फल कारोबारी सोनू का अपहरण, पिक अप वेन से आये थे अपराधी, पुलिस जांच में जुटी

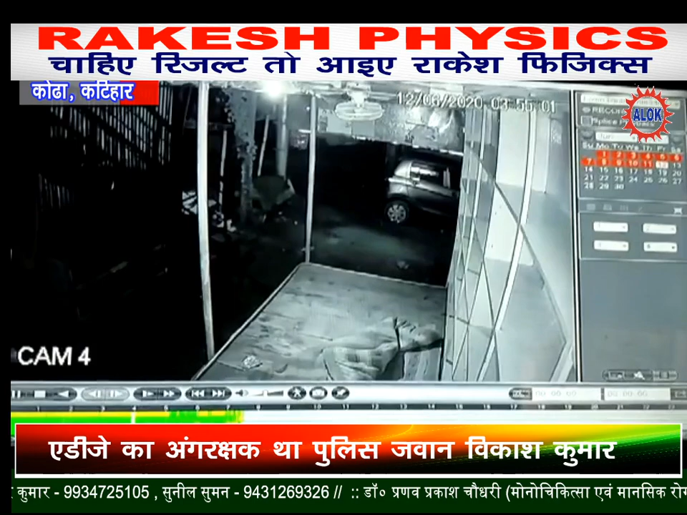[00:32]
जूट गई है और अपरादियों के सुराग ढूंडने में लगी हुई है वहीं पुलिस घटना के जानकारी के लिए सिसी टीवी फुटेज को भी खंगाल रही है जिसमें कुछ तस्विरें अस्ट पस्ट हुई है किन्तु फिकप भेन से